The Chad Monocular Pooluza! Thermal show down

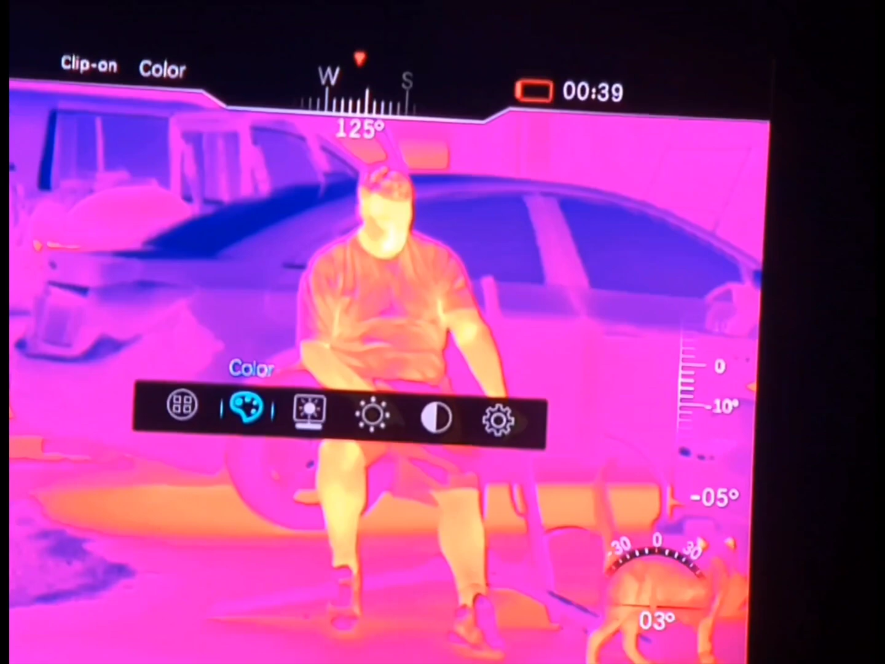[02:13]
I've got an iron bow. White hot with the red focus.
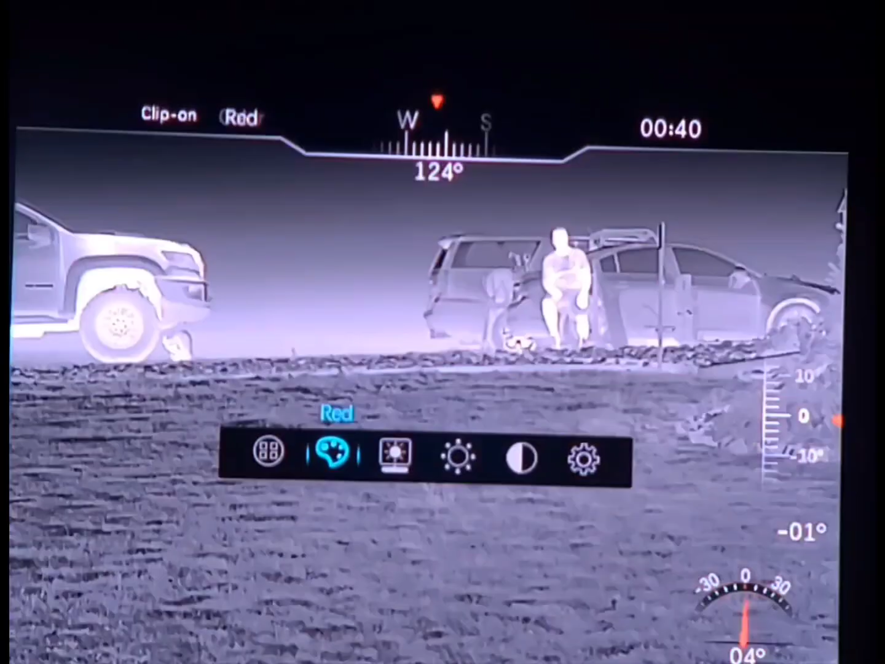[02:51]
White hot with the red focus. And back to black hot.